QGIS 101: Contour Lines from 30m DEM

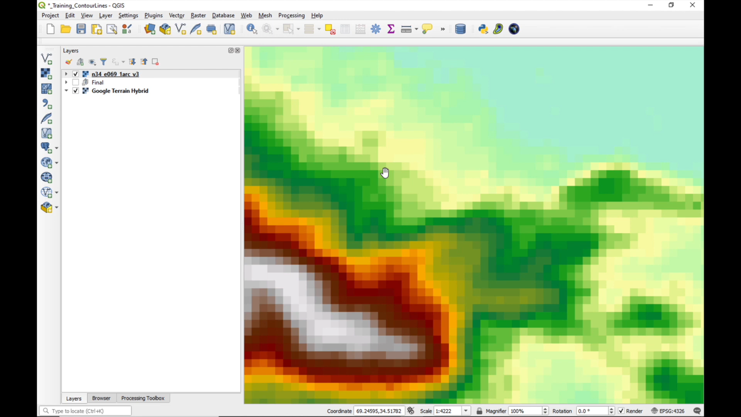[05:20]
It looks a bit patchy. So if we were to make a contour line of this, it would not be very smooth.